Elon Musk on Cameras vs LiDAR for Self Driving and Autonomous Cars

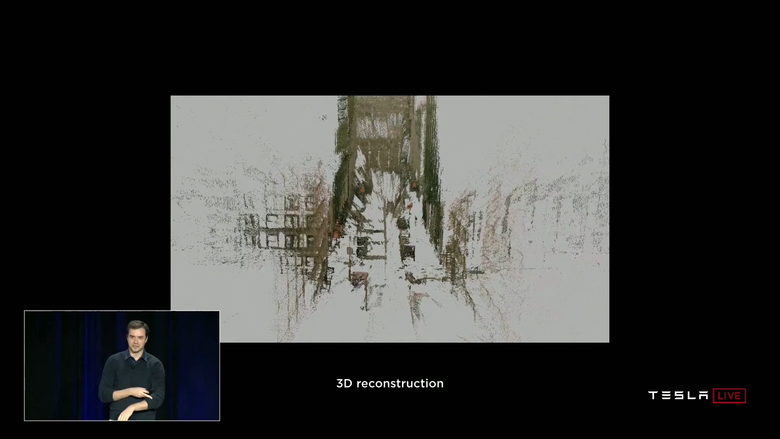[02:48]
So this is the 3D reconstruction of those six seconds of that car driving through that path.
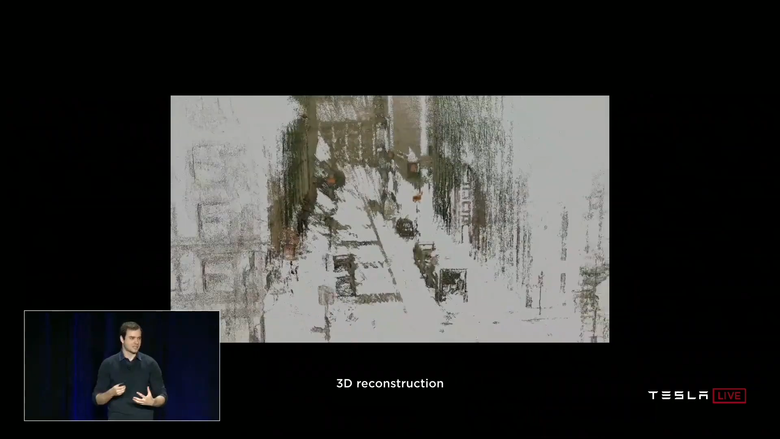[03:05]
And we've applied similar techniques, slightly more sparse and approximate also in the car.